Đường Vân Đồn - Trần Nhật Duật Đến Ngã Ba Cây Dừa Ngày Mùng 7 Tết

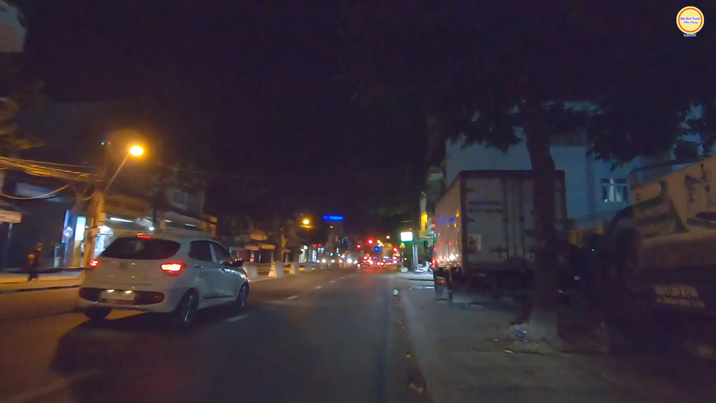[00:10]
Dạ, em xin mến chào cô chú anh chị và các bạn. Rất vui được gặp lại cô chú anh chị và các bạn trong video tiếp theo ngày hôm nay. Dạ, trước màn hình của quý vị các bạn đây là những hình ảnh của con đường Lê Hồng Phong giao với con đường Văn Đồn. Bây giờ em mời cô chú anh chị bạn rẽ qua con đường Văn Đồn nha.
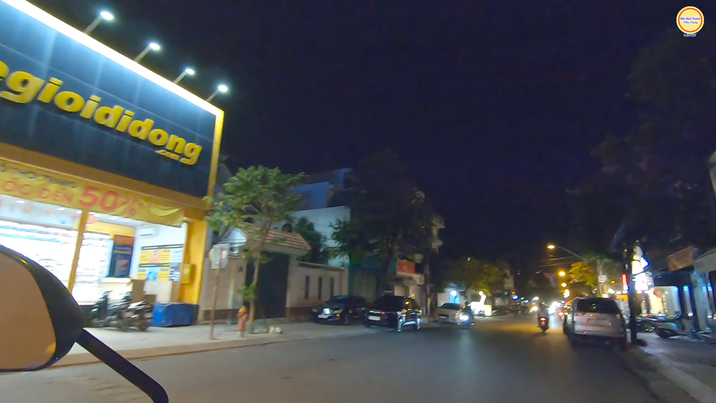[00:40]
Thì video này em thực hiện được vào giờ này cũng tầm khoảng 9 giờ tối. Ngày hôm nay là ngày mùng 7 Tết nè quý vị. Ngày mùng 7 Tết rồi nhưng mà không khí Tết vẫn còn rất là nhộn nhịp.
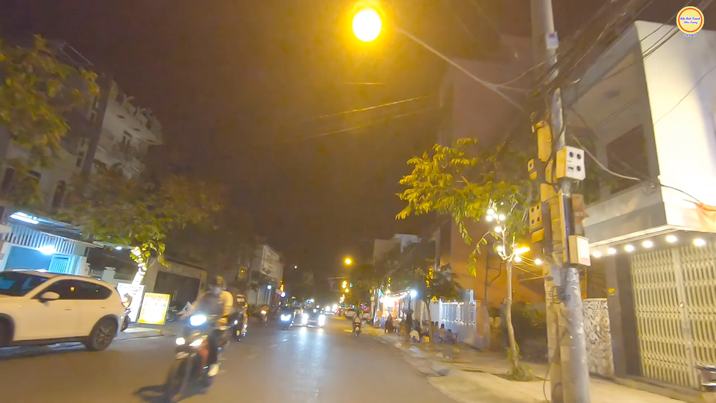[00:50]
Ở đoạn này của đường Văn Đồn là các cái quán ốc.
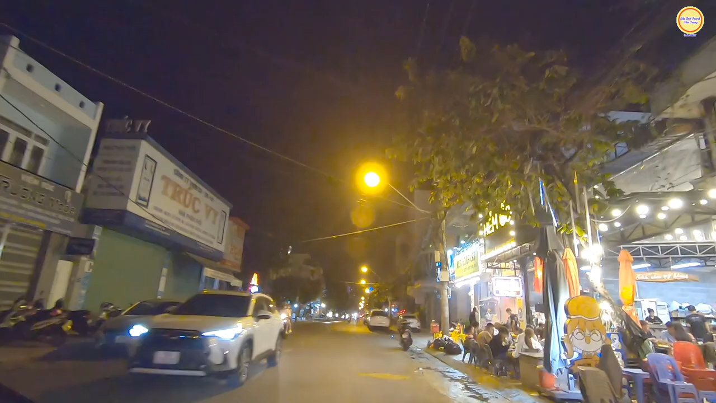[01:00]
Ở quán ốc này em thấy khá là đông khách. Quán Hẻm Ốc ở địa chỉ 89 đường Văn Đồn này. Rất là đông người ăn ốc ở đây, vừa ăn vừa nhậu nữa. Con đường Văn Đồn này hướng từ phía ngoài đường Lê Hồng Phong đi vào thì cũng rất là nhiều những cái quán phở,
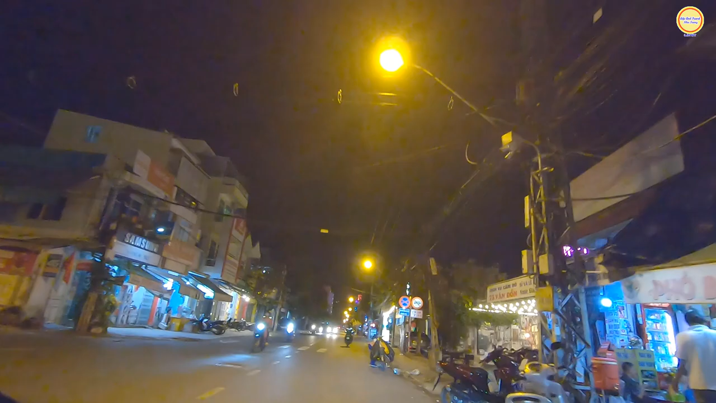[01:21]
cà phê hẻm phố Hồng Kông nè, quán phở, quán bún, các quán cà phê, quán ốc rất là nhiều. Ở chỗ đây có bánh canh cá dầm ở vị trí 53 Văn Đồn.
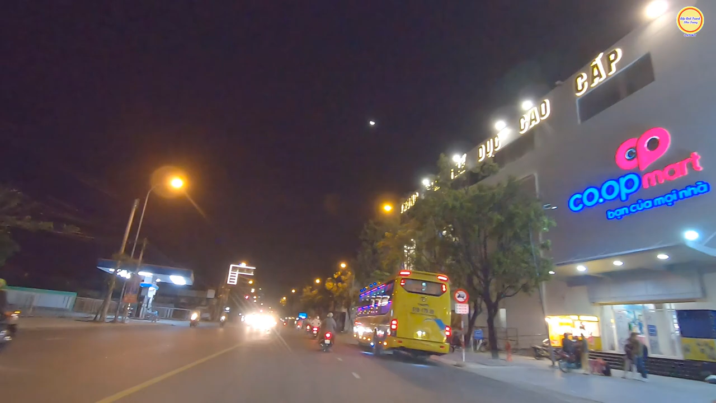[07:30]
Còn ngày nay là đường Lê Hồng Phong thì nó dài hơn, nó kéo xuống tốt chứ nó bình tăng lắm. Và em đi vào đây là thuộc con đường Tố Hữu. Khu vực này gọi là khu Vincent Phước Hải ngày nay.
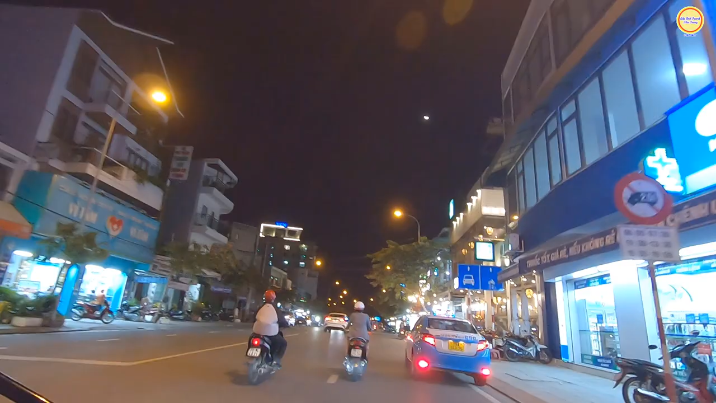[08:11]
hướng cuối đường sẽ là ra giao với con đường Phong Châu và có thể đi qua khu vực của chợ Vĩnh Hải. Còn rẽ phải thì sẽ ra giao lại với đường Lê Hồng Phong, ra gần khu vực đường ray xe lửa của đường Lê Hồng Phong. Ở dọc đây là những cái quán ăn, quán lẩu rồi này, khá là nhiều. Ngay góc đây là con đường A6 giao với đường Tố Hữu.
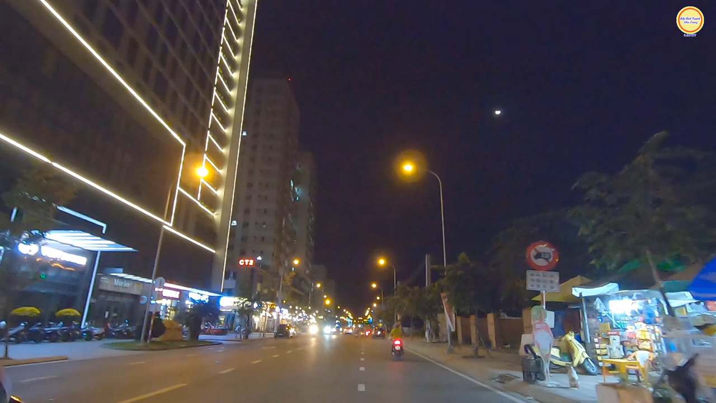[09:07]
Và dọc đây là chung cư CT2 và CT3 của VCN Phước Hải.
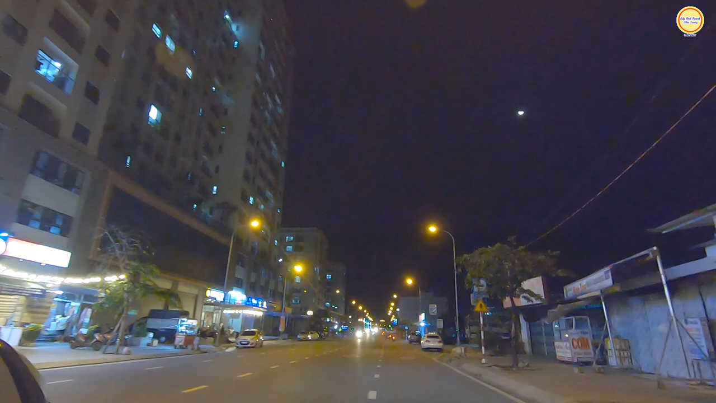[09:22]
rồi các cái quán ăn uống, cà phê, trà sữa là chủ yếu, ăn uống thì ít hơn. Chỗ này có cái quán lẩu mực nữa, lẩu mực Đại Lãnh. Đây, khu VCN Phước Hải ngày nay rất đẹp quý vị, rất đẹp và đẳng cấp. Ở khu vực này rất là tuyệt vời luôn, nó gần trung tâm của thành phố mà nó thoáng mát nữa,
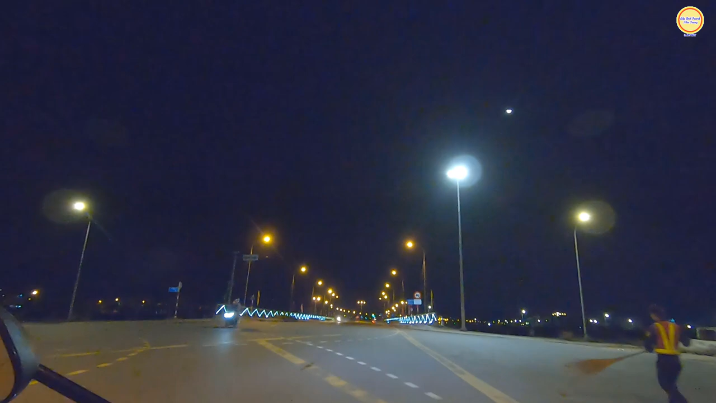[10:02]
Rẽ bên tay trái thì quý vị các bạn sẽ đi vào con đường Vành Đai 2 chạy dọc con sông Quảng Trường. Và đây là những hình ảnh của cây cầu Quảng Trường này quý vị. Thì con đường Vành Đai 2 mấy bên tay trái là chạy dọc
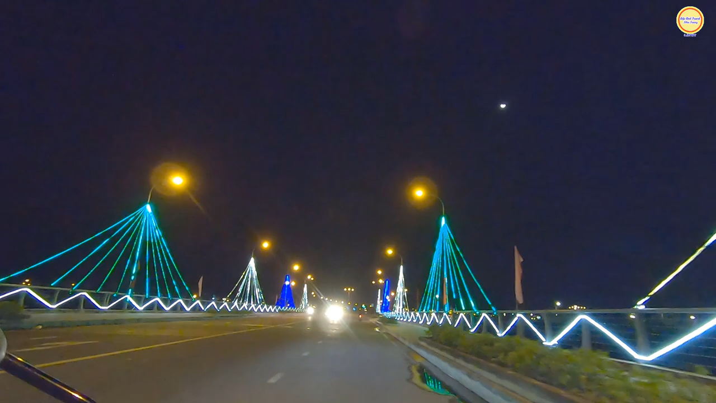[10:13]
cái con sông Quảng Trường và ra ngay vị trí của chân cầu Bình Tân luôn. Còn máy bên tay phải thì nó là một cái đoạn nhánh, cái đoạn mà chuẩn bị đi lên của cái chân cầu vượt đó vậy. thì đoạn bên đó chưa có hoàn thành, còn thông xe và xe đã lưu thông được thì chỉ để bên tay trái hướng đi xuống cầu Bình Tân thôi, thuộc con đường Bình Tân 22, thì nó nằm trong cái dự án nút giao thông Ngọc Hồi của cầu vượt Ngọc Hiệp.
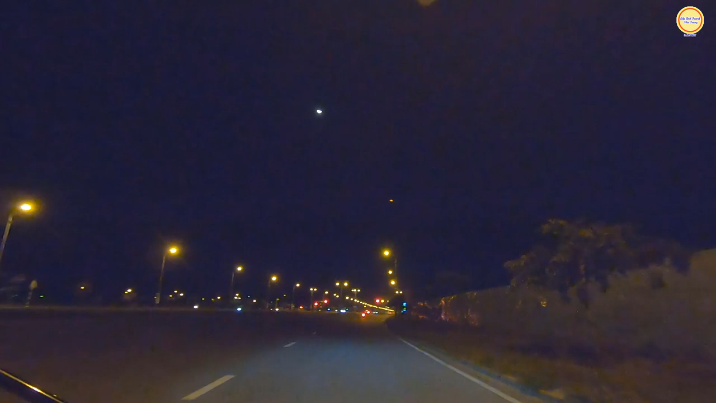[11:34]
Thì từ khi mà có đường đại lộ Võ Nguyên Giáp này thì nó cũng nhằm giảm tải bớt cái lượng xe lưu thông qua đường 3 tháng 10. Thì các khu vực như Duyên Khánh rồi xã Duyên Còn, Duyên An của huyện Duyên Khánh rồi đi xuống trung tâm thành phố thì có thể lưu thông trên con đường đại lộ Võ Nguyên Giáp này. Con đường này khá là rộng, khá là lớn và còn rất là mới, đi rất là êm quý vị, rất đẹp. Và dọc hai bên của con đường đại lộ Võ Nguyên Giáp này là những cái khu đô thị. Bên tay phải quý vị, ngay vị trí này rẽ vào cái cổng bên tay phải đó là vào khu đô thị Mỹ Gia Khánh,
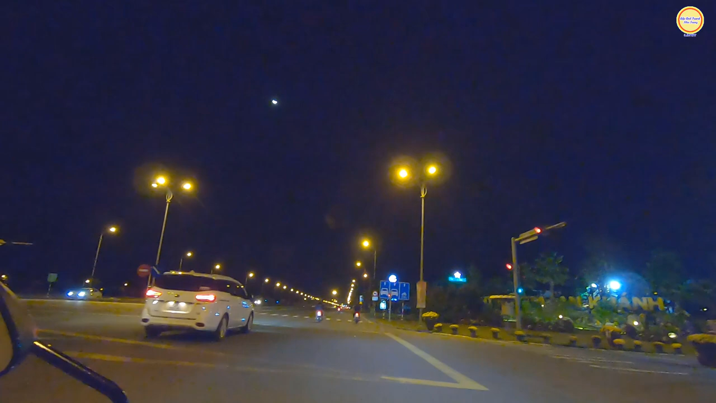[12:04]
còn rẽ qua bên tay trái đó là khu Mỹ Gia Vĩnh Thái. Còn nãy lúc cái đoạn mà đầu đường của cầu quảng trường em vừa mới qua đó là nó có khu đô thị Thái Hưng, nó thuộc gói 7 của khu đô thị Mỹ Gia. Và ngày nay cũng có một cái dự án
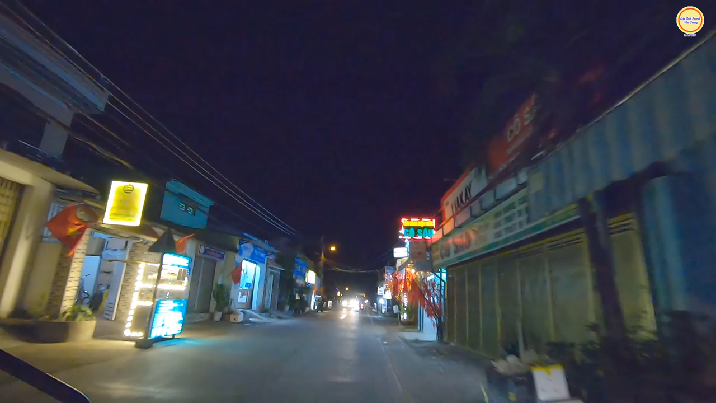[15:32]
thì đi con đường này nó tiện hơn quý vị, tiện hơn là đi trên đường 3 tháng 10.
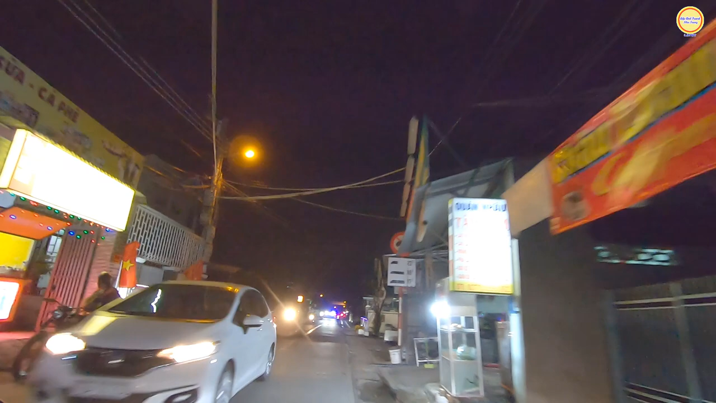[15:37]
Thì các xã Vĩnh Trung, Vĩnh Thạnh, Vĩnh Hiệp rồi, nếu như mà muốn đi siêu thị Co-op-Mart là đi qua con đường này, rẽ ngay chỗ vị trí của ngã ba cây dừa qua con đường này.
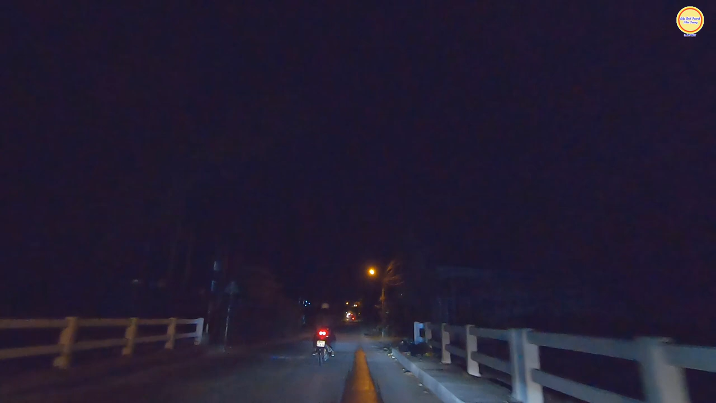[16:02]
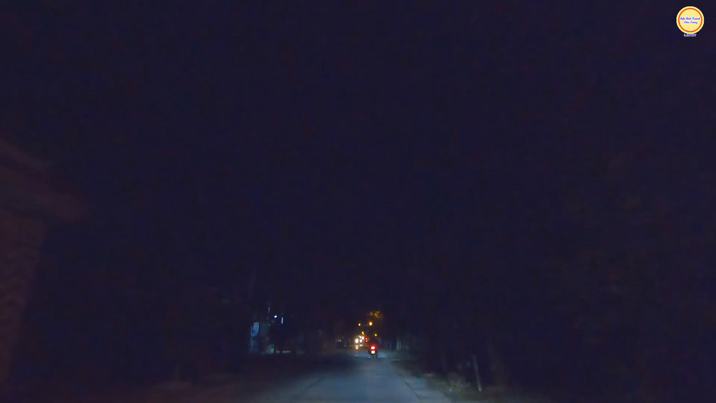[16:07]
Thời tiết Nha Trang mấy ngày nay cũng lạnh lạnh đó rồi, và chiều tối và sáng sớm thì trời lạnh lắm. Buổi trưa thì trời cũng có nắng nhẹ nhẹ. Giai đoạn này là đường ray xe lửa nè, đường ray xe lửa cắt ngang qua con đường Vĩnh Thái này. Thì mấy bên này của đường ray xe lửa thì thuộc xã Vĩnh Thái,
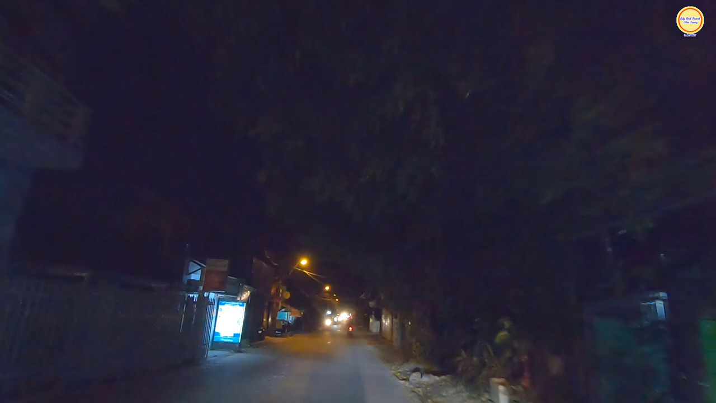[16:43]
còn qua bên đây của đường ray xe lửa thì thuộc xã Vĩnh Hiệp nữa vậy. Dạ, và trước màn hình của quý vị các bạn, đây là những ảnh của ngã ba cây dừa, hay gọi là ngã ba cây dừa này.